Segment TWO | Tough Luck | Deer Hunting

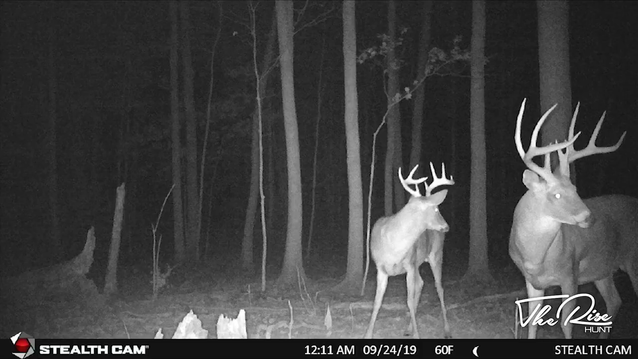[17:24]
Rocky's about 160 inch mainframe 8 with split brows, and Apollo's probably high 130s, 140, just big fat 4 or 5 year old 8 pointer.